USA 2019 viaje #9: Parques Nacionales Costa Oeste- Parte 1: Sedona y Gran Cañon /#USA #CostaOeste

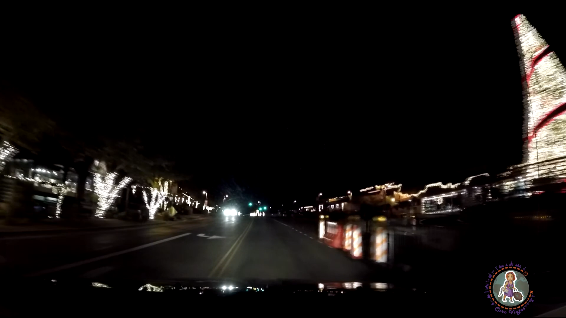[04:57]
Y está todo decorado Para la época navideña Muy lindo Muchas luces Los árboles naturales Todos decorados Las cabanitas De madera Muy típico